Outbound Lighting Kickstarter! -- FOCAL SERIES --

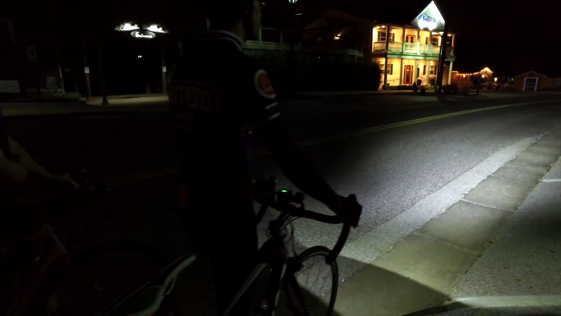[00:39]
However, it creates a carpet of light that evenly illuminates the ground from your tire to exactly where you need to see, as well as a 50-degree wide spread.
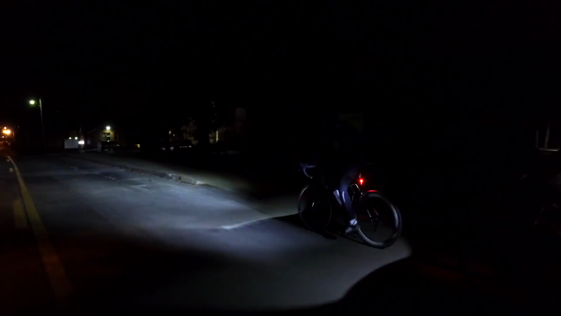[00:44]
Twice as wide as other cutoff lights on the market.